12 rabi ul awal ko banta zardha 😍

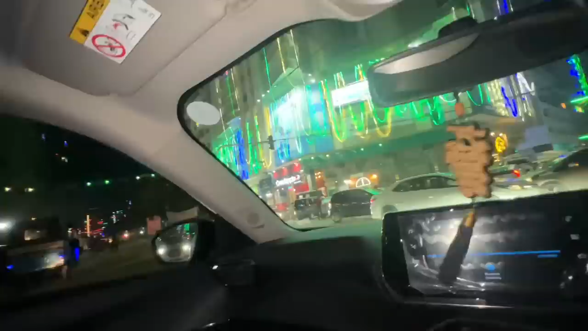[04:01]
बस ये देखो रोड पे भी काफी लाइट जल रही है तो ये भी देख लेते हैं। ये जल रही भाई ब्लू पर्पल पिंक रेड। ओके मैं बोल रही थी इसलिए बोला, मतलब अभी थोड़ा और घूमना है, मतलब भाना घूम इतनी लाइट्स बोल दी,
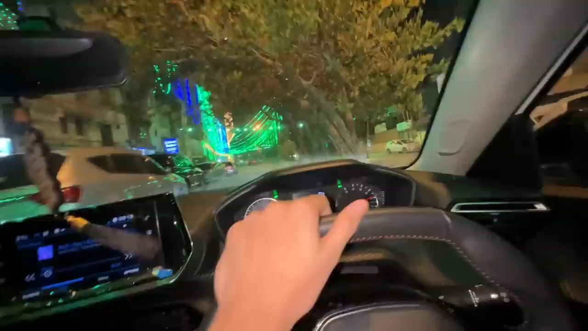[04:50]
सामने चेक करें आप, यही देखने आए थे ना हम लोग, यही देख रहे थे ना, दिल भर गया। अब मॉम मेरी साइड ले रही है कि घर चले जाओ सब, बस अब बहुत हो गया।
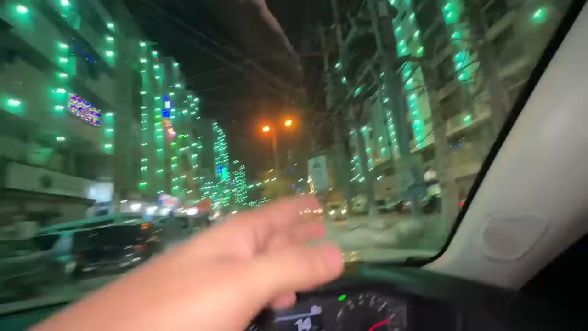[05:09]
मैं एक दो जगह और नहीं गया, एक हमारे यहाँ पर कराची में शाहराह फैसल सजता है, मतलब जिसमें पूरी गलियां की गलियां सजती हैं,